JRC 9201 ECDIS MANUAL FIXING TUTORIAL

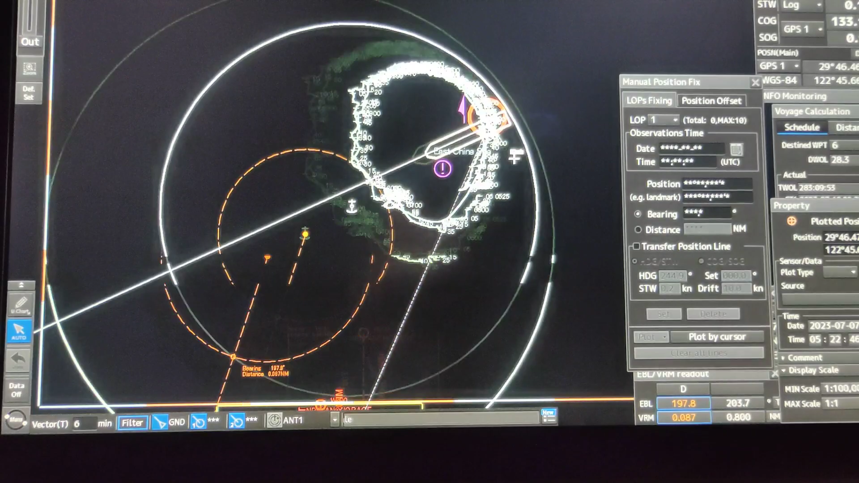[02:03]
Ayan So hindi siya ganong sintro Kasi nasa tayo Naka zoom out So Pagkatapos Ito yung lalabas Flat type Estimated position Kung tumatakbo kayo Tapos source Visual range Visual bearing and radar range Pero kung Nagma manual fix kayo Every hour Every hour So GPS lang yun Sa GPS kayo Or DGPS
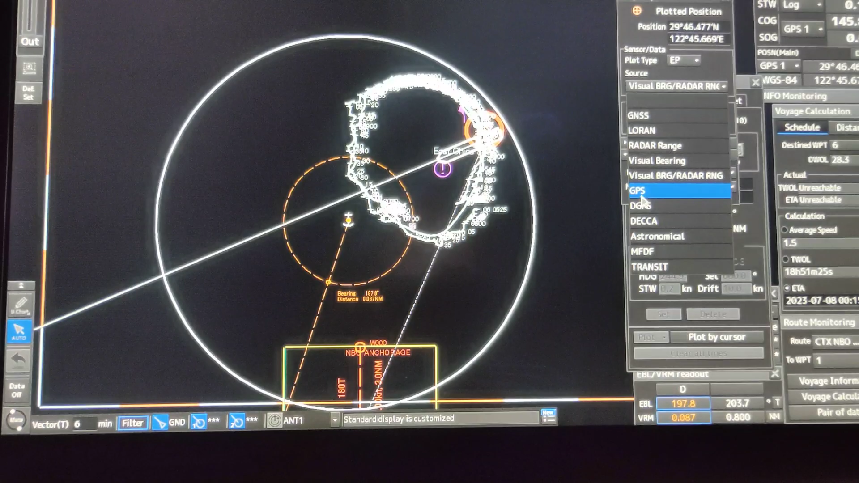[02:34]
So dito tayo sa range and bearing Kasi kinuha ko ito sa range and bearing Range and bearing kasi ito So pag
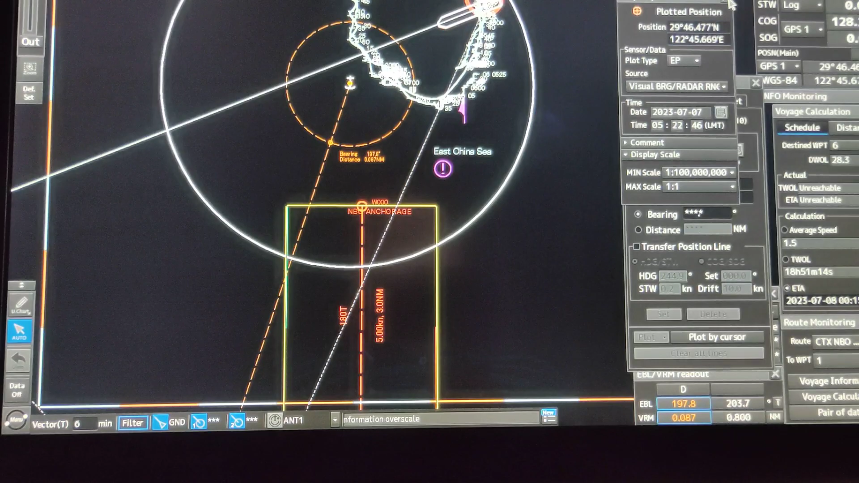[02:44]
Ayan Pag click nyo yan Yan May nakalagay na So i-close nyo lang Ayan na May position na kayo So Paano ba i-erase to So Simple lang Right click Tapos delete Object Ayan
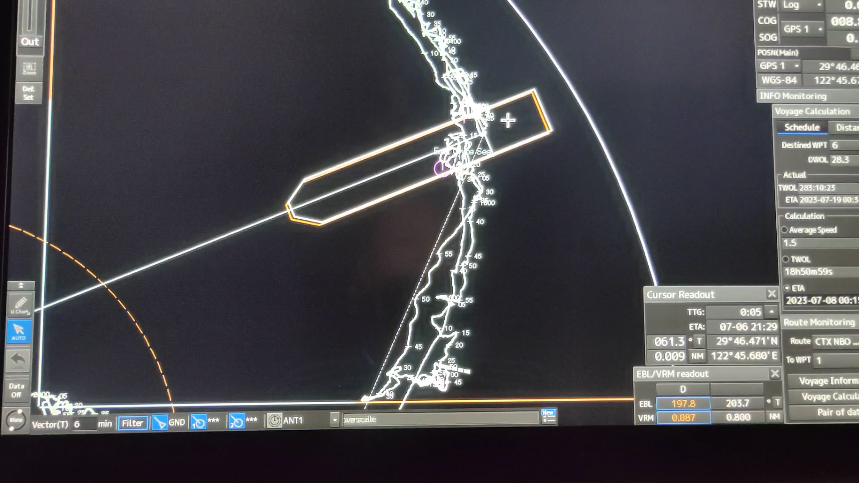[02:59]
So yun lang na Pagkua ng manual fix position So I hope na